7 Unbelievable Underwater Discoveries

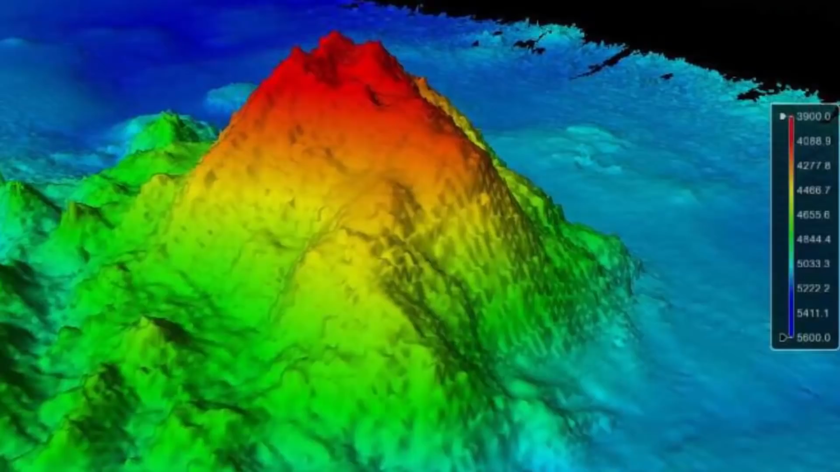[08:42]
chain of seamounts or undersea mountains were spotted in deep water offering the first glimpse of a spectacular underwater world
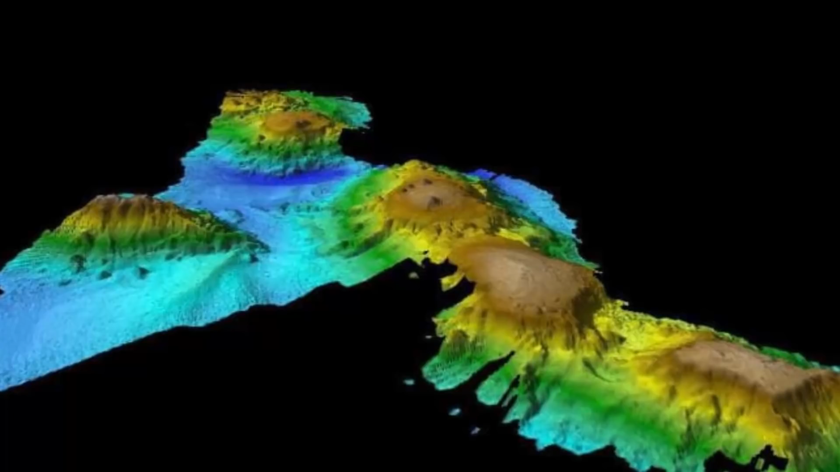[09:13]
probably contributed to this underwater wonderland having avoided recognition for so long the highest part of the mountains were still two kilometers